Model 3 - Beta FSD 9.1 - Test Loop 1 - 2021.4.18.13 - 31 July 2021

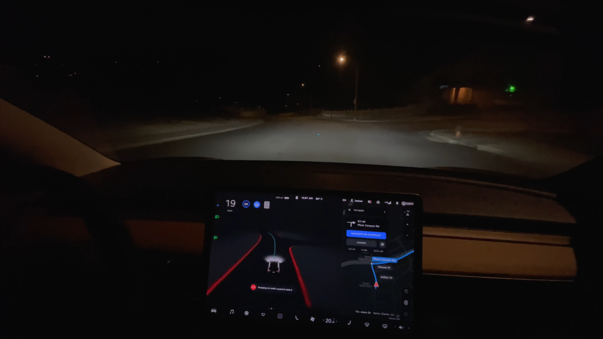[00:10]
Okay, so I'm just manually turning off the high beams, this is FSD Beta version 9.1. Now turn right onto Plum Canyon Road. Creeping forward, there's no one coming from the left. There it goes, made the decision.
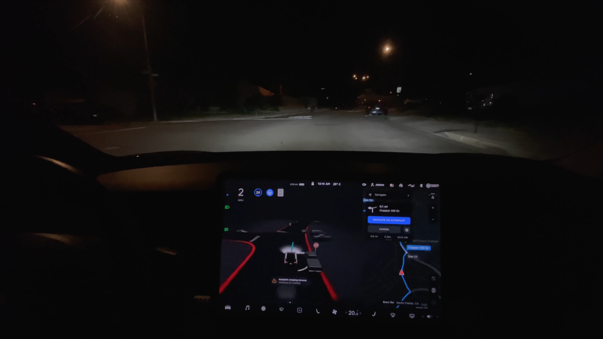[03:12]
Sorry, I'm also watching someone behind me who's driving a little crazy that's in some muscle car. That looked like he was going to whip up the left on this residential street. So I'm just watching him as I drive here. Is he drunk? I don't know. I don't know if I've got a drunk driver behind me or what. In 500 feet, turn left onto... Slowing down for the speed bump.
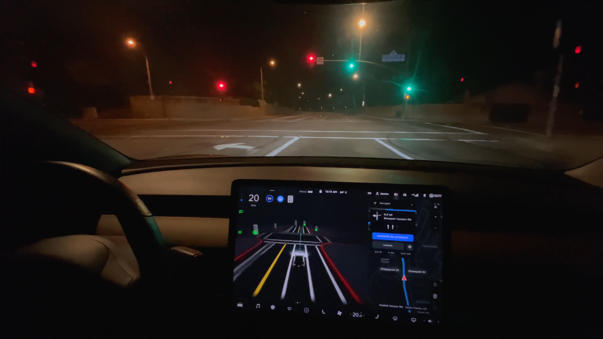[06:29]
That's the fine driver that was driving really weird behind me for a while there. He's still driving really odd. Now turn left onto Blue Kay Canyon Road. Okay, it's picking the left turn later today.